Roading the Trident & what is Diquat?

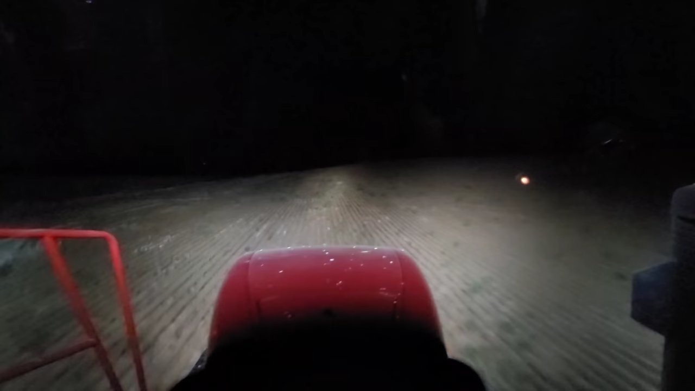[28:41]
Here is one hill. We are not going to go down that.